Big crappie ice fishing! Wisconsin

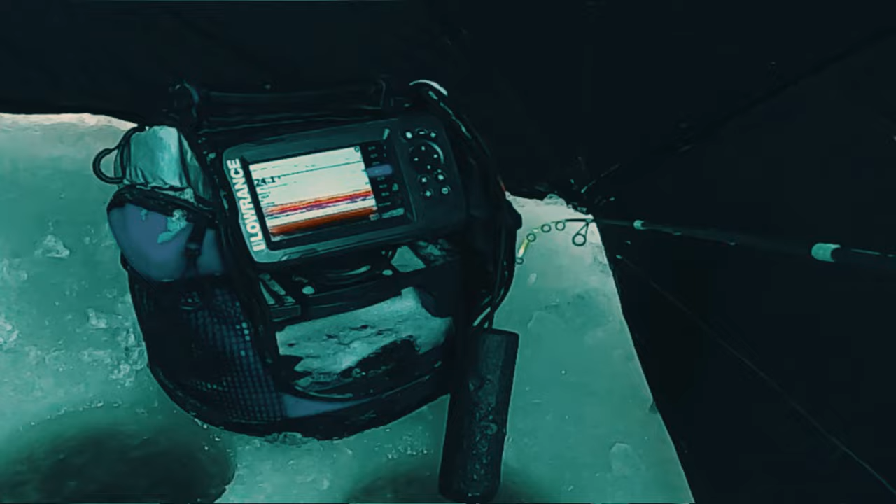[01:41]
There's a fish. Huh? There's a fish. Really? Yep. Yes. Oh, we're still setting up.